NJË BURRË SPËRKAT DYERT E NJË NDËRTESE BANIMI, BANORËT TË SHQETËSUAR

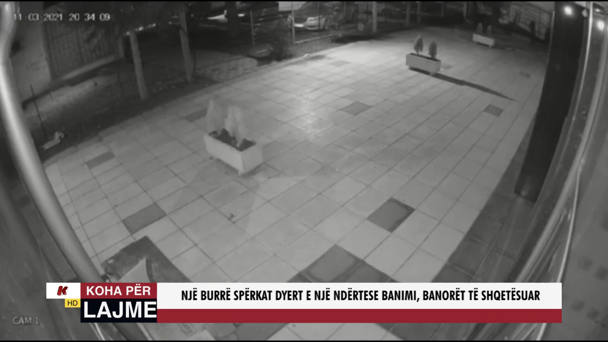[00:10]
Një personi pa njohur më brëm në orët e vona të natës ka stërpikur me një material të pa njohur ndërtesën prapameje.